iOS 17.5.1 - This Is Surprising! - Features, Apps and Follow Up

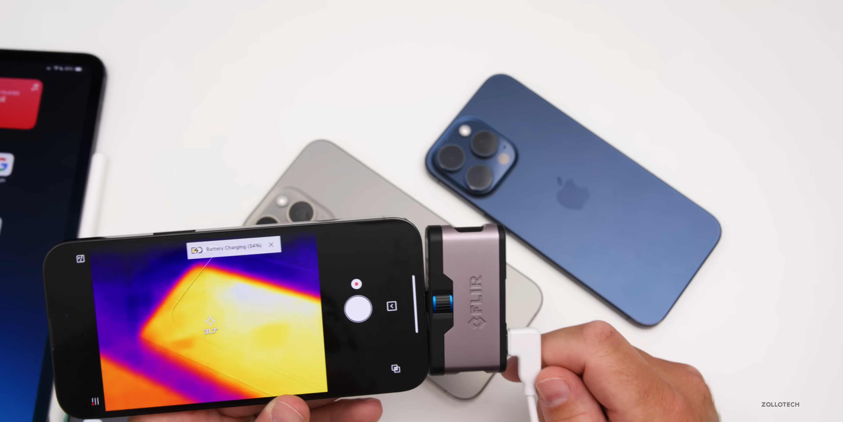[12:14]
And the one that's been sitting idle is at about 29.5 degrees Celsius. And again, in Fahrenheit, we're at about 91 degrees Fahrenheit compared to the one sitting at idle around 86.5 degrees Fahrenheit. So both are staying fairly cool considering we're not doing a whole lot with them.